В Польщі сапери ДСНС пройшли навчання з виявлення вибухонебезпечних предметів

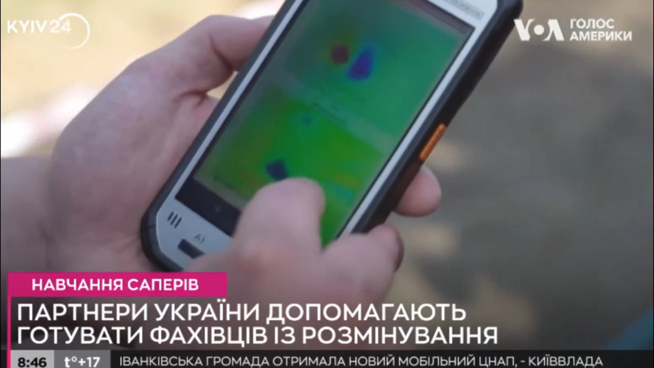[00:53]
Вона накрита двома сантиметрами землі. Якщо ви подивитесь на екран, то можна визначити, чи це міна, чи просто шматок металу.